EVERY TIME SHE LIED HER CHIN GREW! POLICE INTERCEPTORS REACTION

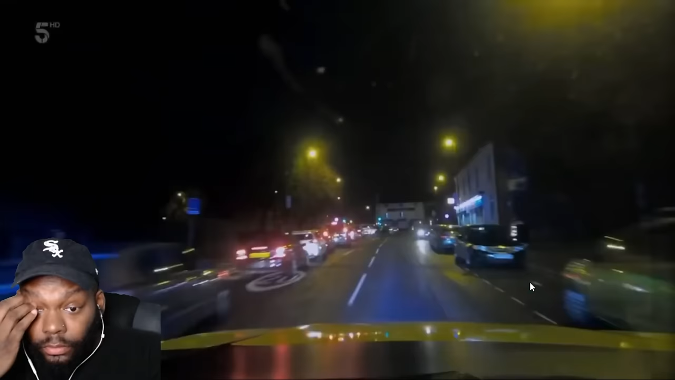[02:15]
Observations out for the following vehicle, which is involved in this robbery.
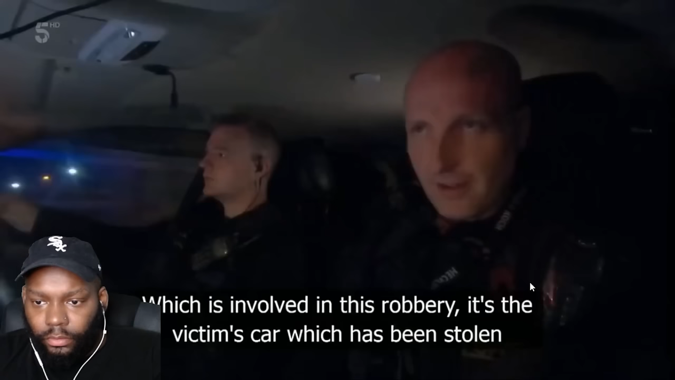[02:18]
It's the victim's car, which has been stolen. Stand by for a VRM.
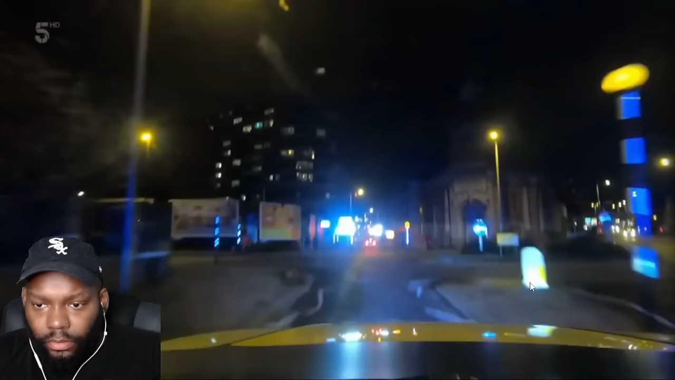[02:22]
The stolen Golf's been spotted heading out of town. Come on, this will be a good one. Dan hits the gas.
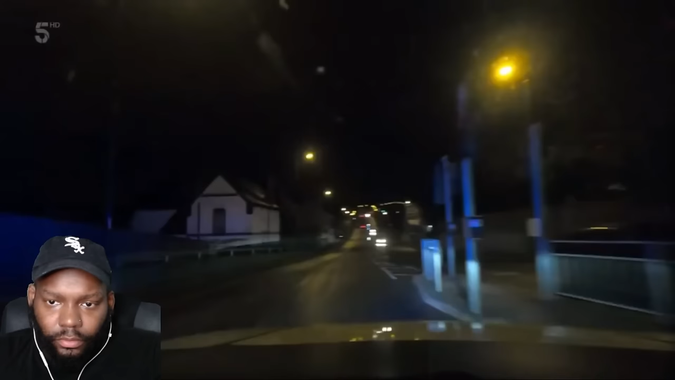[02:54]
Mate, it's just gone past us. Bingo.
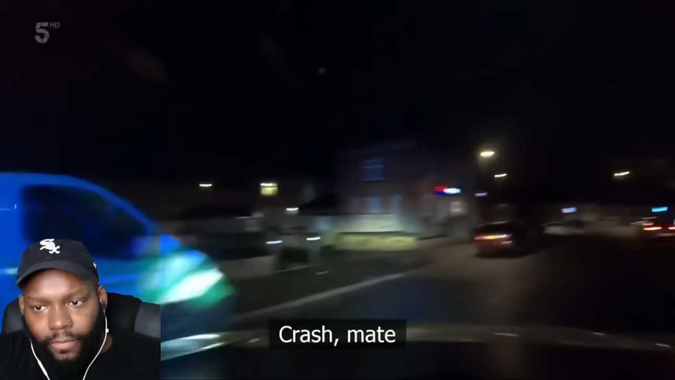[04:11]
Cross, mate. Standby vehicle, lost control, standby, vehicle has crashed but is continuing. We are Watson Avenue. Standby. Wrong side of the road, Snentondale, vehicle has damage, we are Snentondale towards the city.
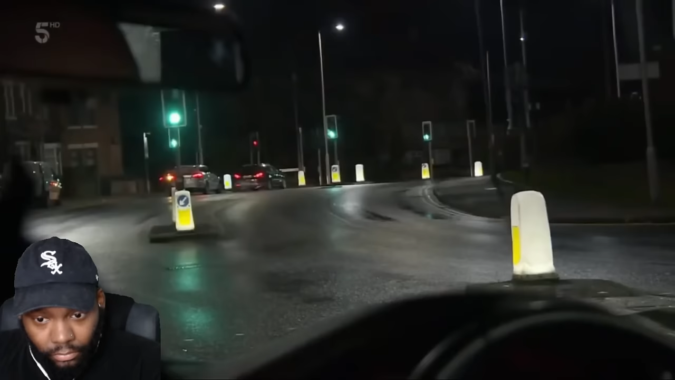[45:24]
System AU, we've got a near-side indication. The target is slowing down. It's come to a natural. I'm just going to carry on past. The driver might make a run for it. Jim, come to me. Where are you? There you go. With you now. Result, the driver was just nipping to the shop. Hey mate, you alright? Alright.